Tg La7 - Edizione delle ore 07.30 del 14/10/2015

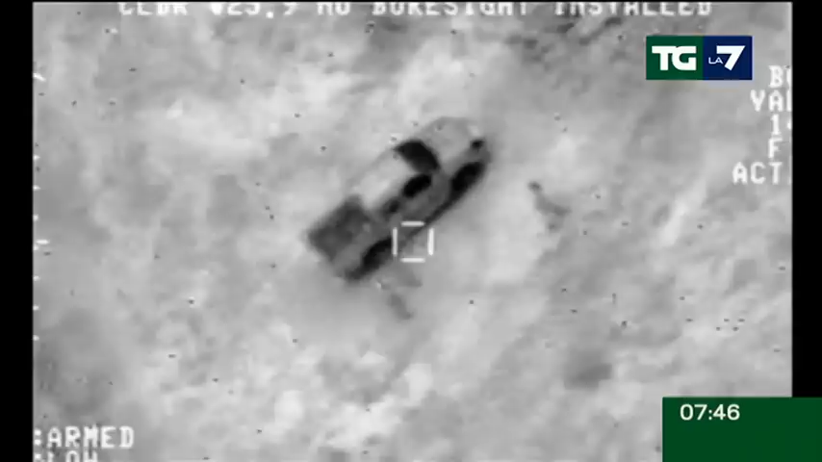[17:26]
Appena tre giorni fa l'aviazione irachiana aveva colpito nella provincia di Al-Ambar un piccolo convoglio di automobili a bordo delle quali ci sarebbe dovuto essere proprio Abu Bakr al-Baghdadi.
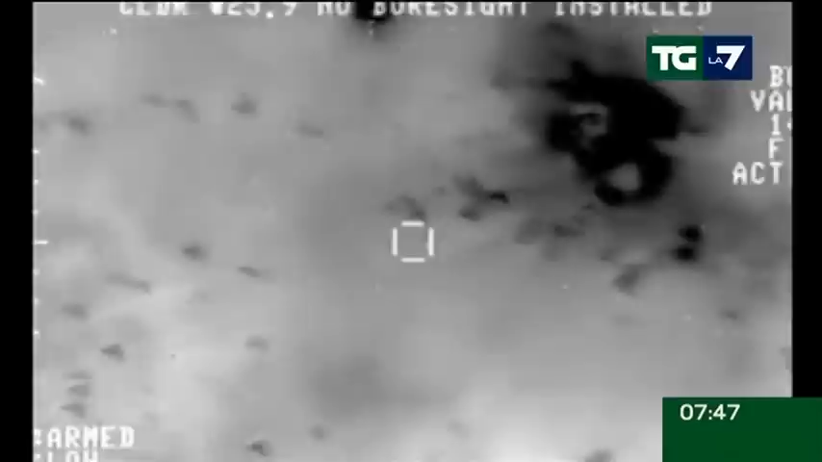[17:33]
Ma ancora una volta, la terza in due anni, l'autoproclamato califo del terrore avrebbe fatto perdere le sue tracce.